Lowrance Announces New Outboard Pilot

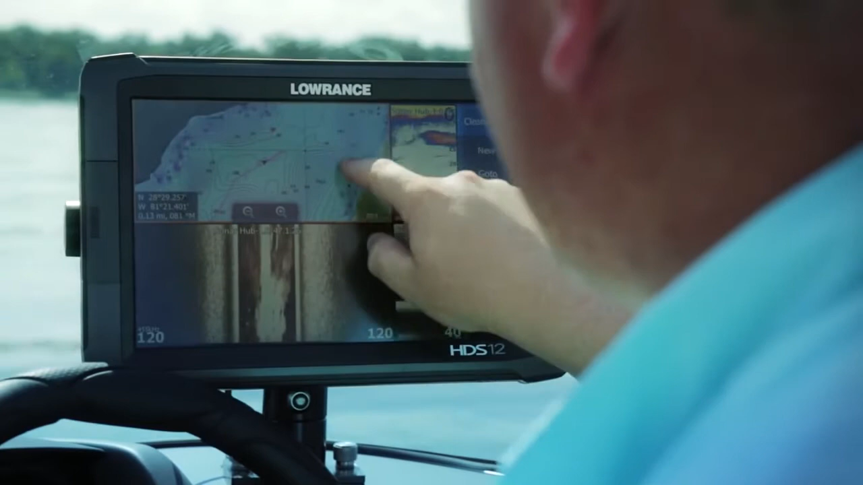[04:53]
So I can go on the screen if I want to create a route and stay along and follow this contour area. I can push my screen there, go to new, go to new route,
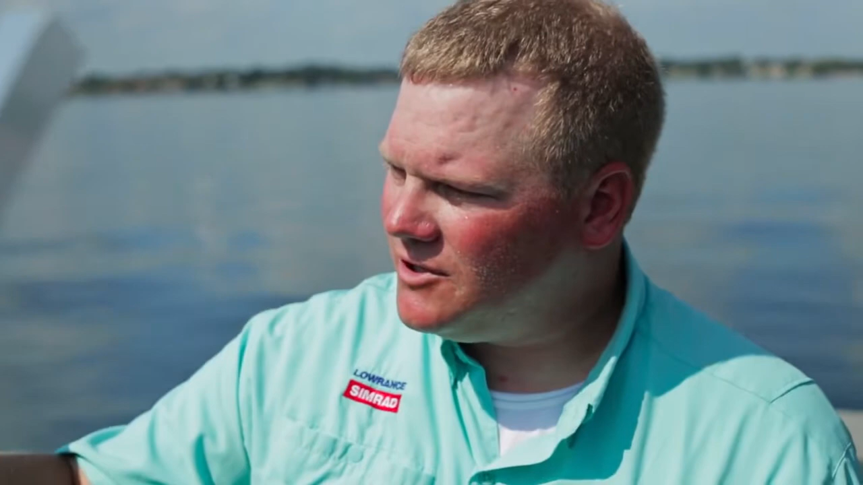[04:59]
and now I can touch and I can take and follow all the
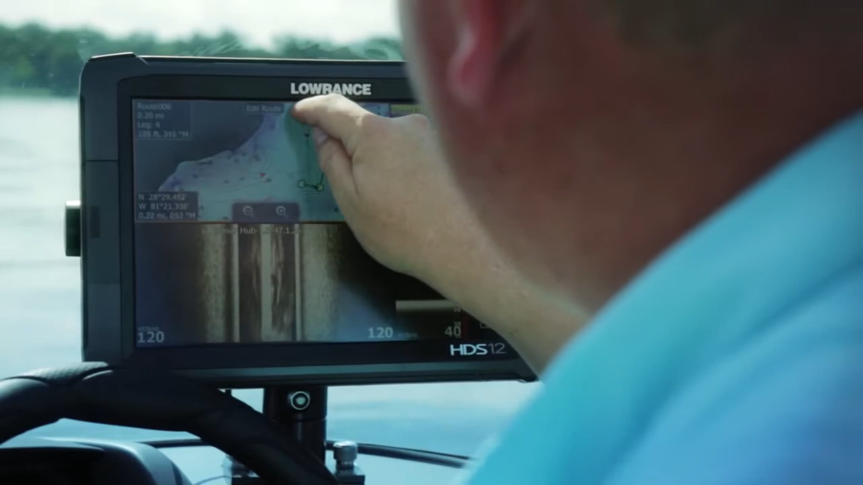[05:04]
way along the bottom of this basin just by creating that route.
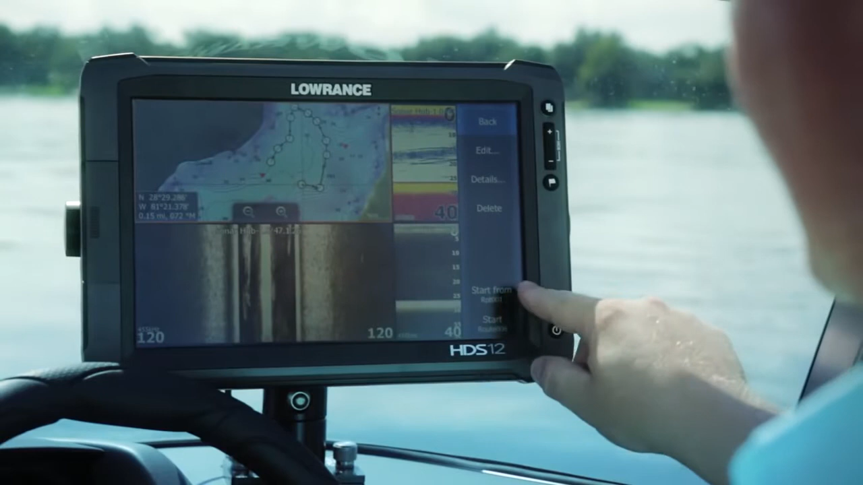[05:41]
To actually access the route, I just touch the route and I come up here to the route tab. Now I can start the route from the beginning or to the end or I can actually start at a point on the route. I want to start the route from the beginning, now I can either go forward or reverse, I want to select forward,
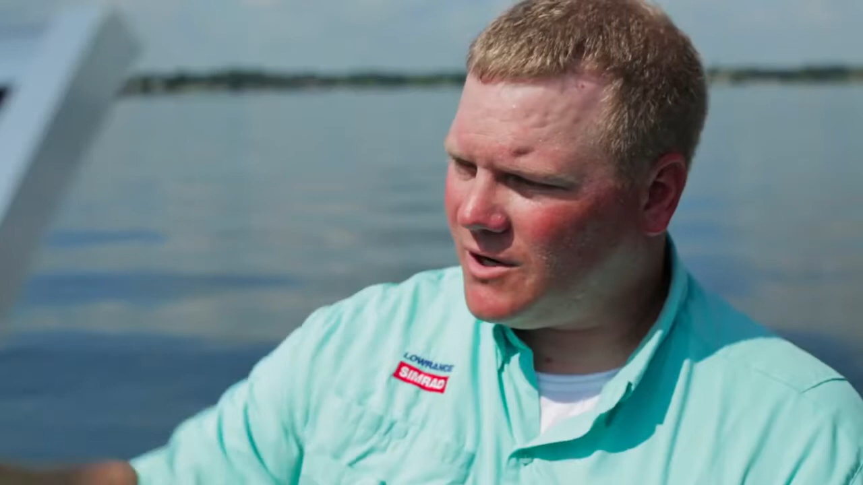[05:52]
I'll put my motor in gear here,
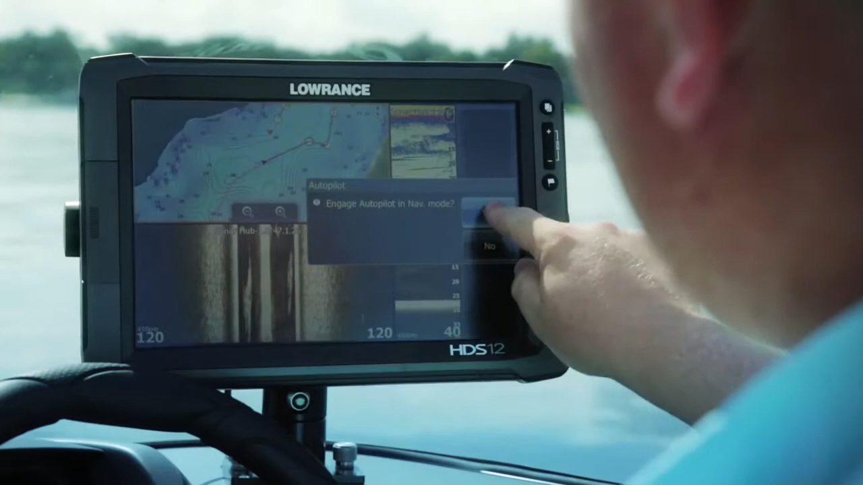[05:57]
and then I just hit yes on engage autopilot, yes on chart course,
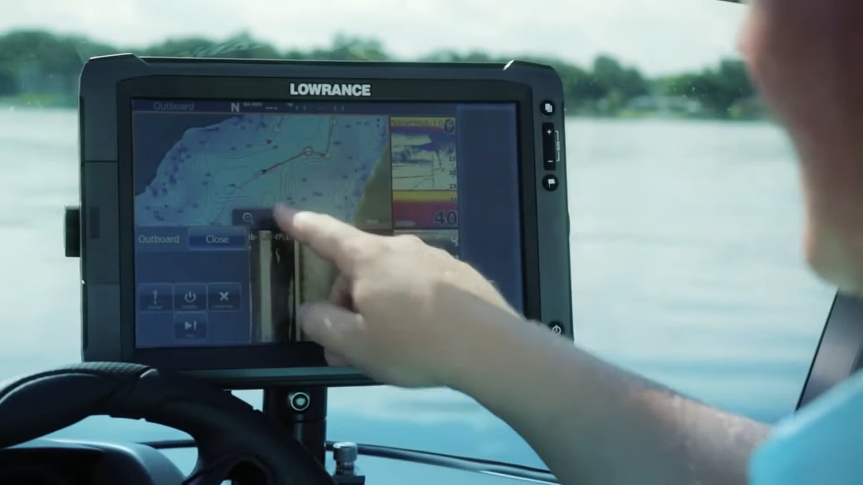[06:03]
and now you can see on my screen all the legs are lit up.
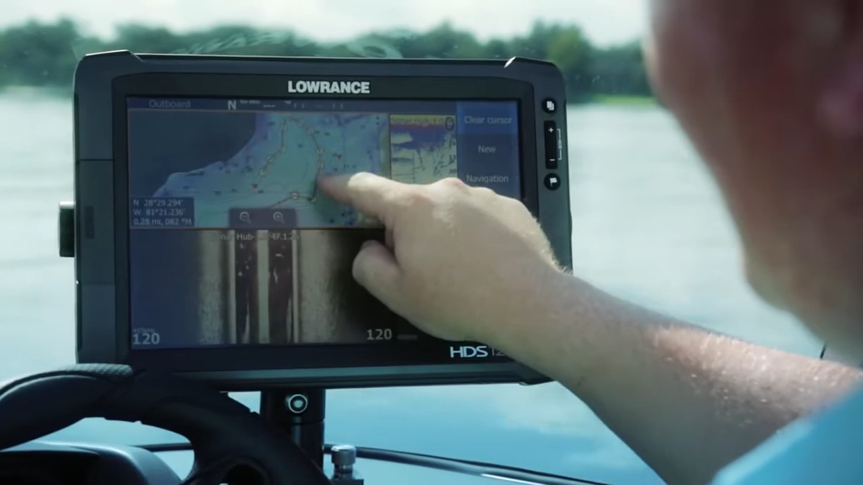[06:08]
So when it gets to each leg, it'll just kind of work its way down and through the route.
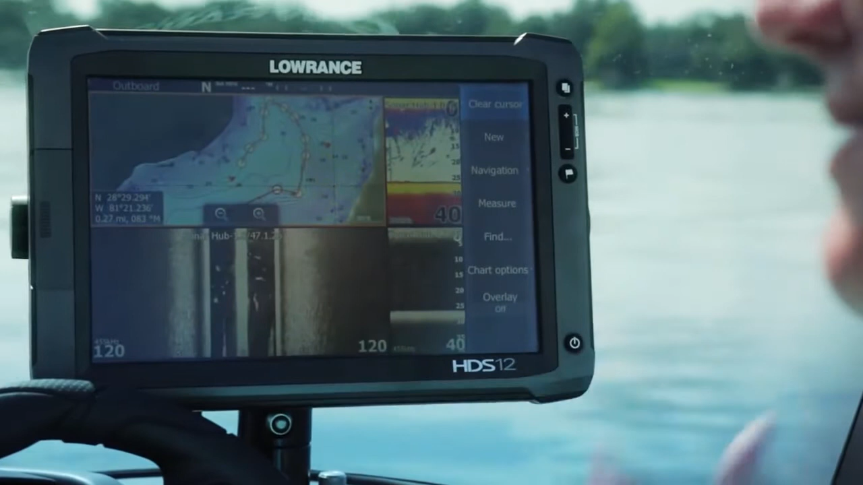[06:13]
One feature we have with the HDS is the ability to scroll back in sonar history.
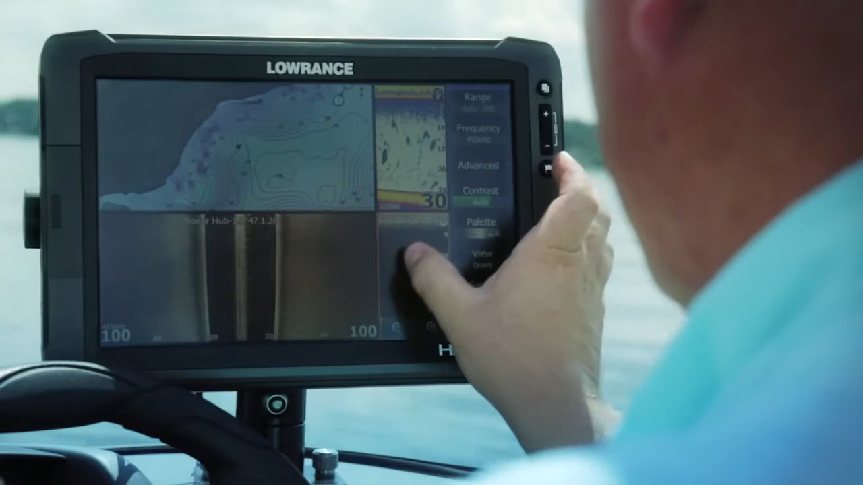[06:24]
So if I find a piece of structure that I like, so I'll use these weeds for example,
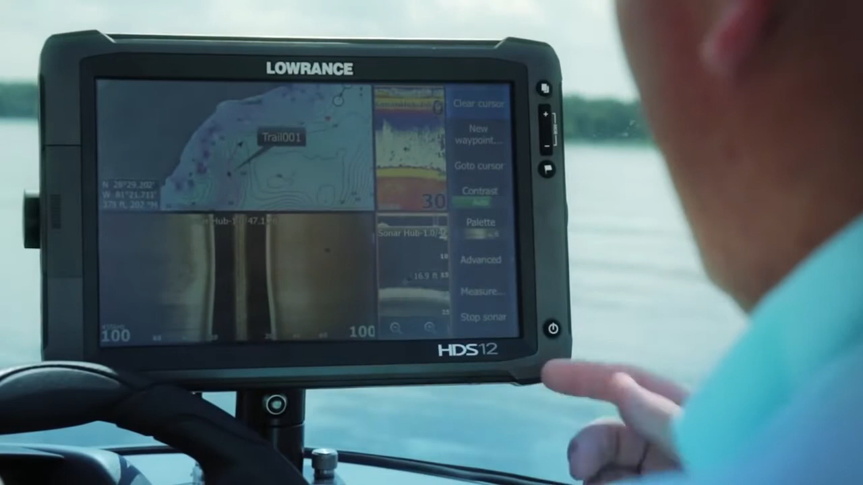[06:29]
I can hit go to cursor, it'll ask me if I want to engage autopilot mode and turn yes, and now it will take me back to that piece of structure so I don't have to spin around.
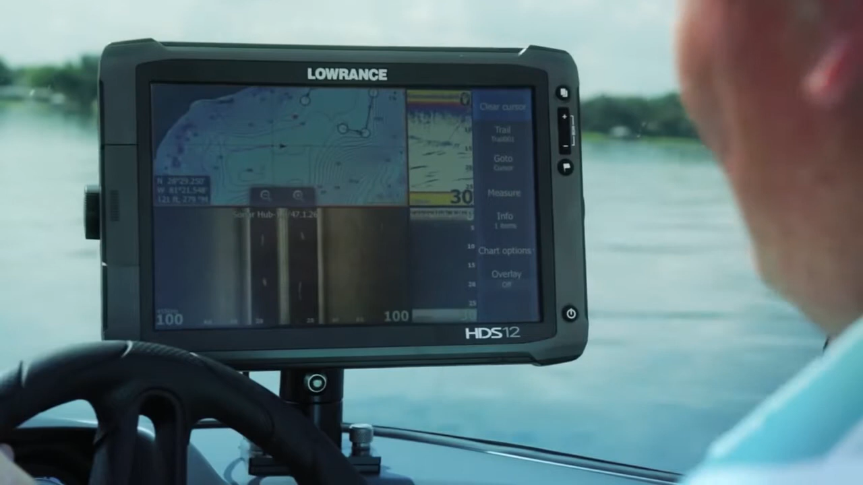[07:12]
we can get ourselves prepared, touch on the trail, and I can actually create a route off of that trail.
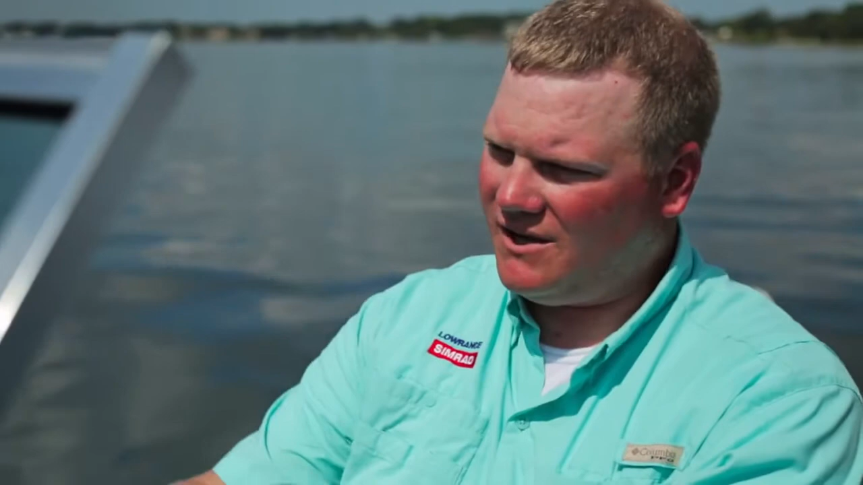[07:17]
So I can essentially see all the points, I can hit start,
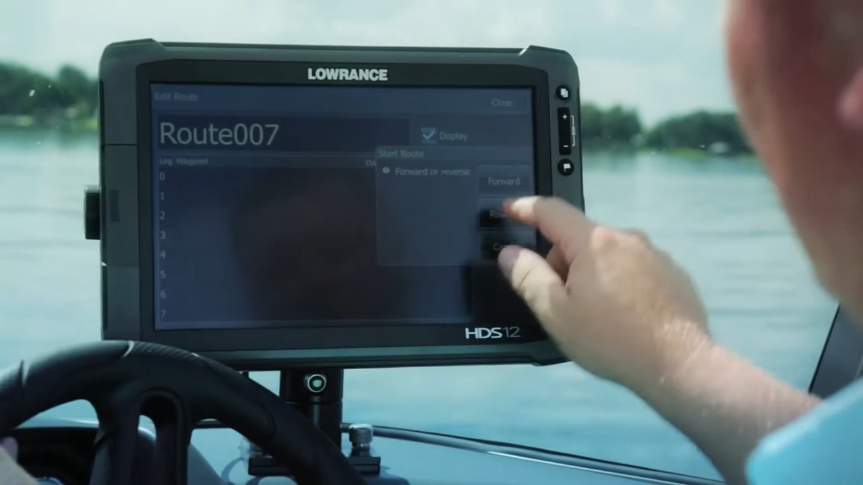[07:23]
and now I can navigate myself all the way back through that trail,
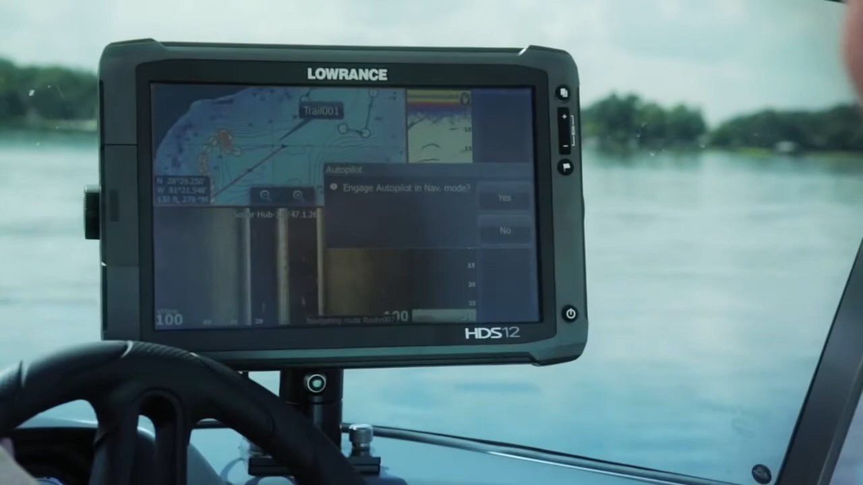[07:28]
I'll engage autopilot mode, my boat will take me back around through all those fish that we just marked, and see if we can get the nets out.